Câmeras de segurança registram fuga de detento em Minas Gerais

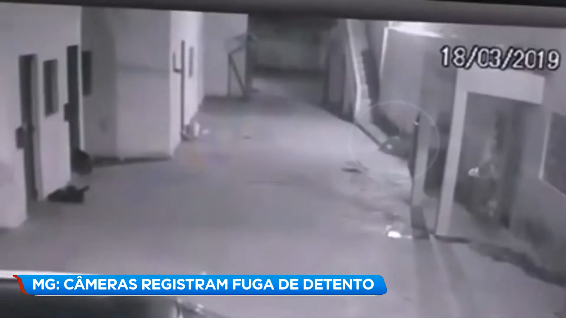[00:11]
Vamos ver tudo, vamos lá. Marcos Vinícius Barbosa Silva, de 25 anos, estava preso em Manga, no norte de Minas. Segundo a polícia militar, o condenado cerrou as grades da cela, passou por um buraco e pulou o muro do presídio. Câmeras do circuito interno registraram a fuga. Ainda de acordo com a PM, na cela tinha outro preso, mas ele não conseguiu fugir. Os agentes só perceberam que o homem havia sumido durante revista de rotina pela manhã.
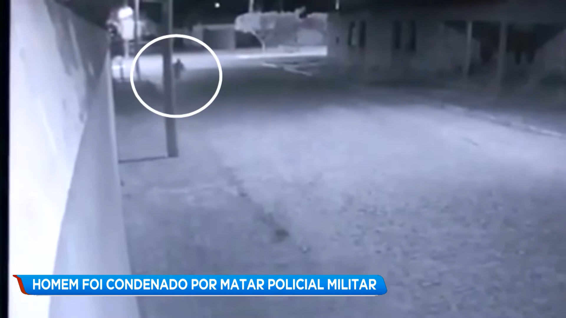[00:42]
A PM montou uma operação para localizar o foragido, que ainda não foi encontrado.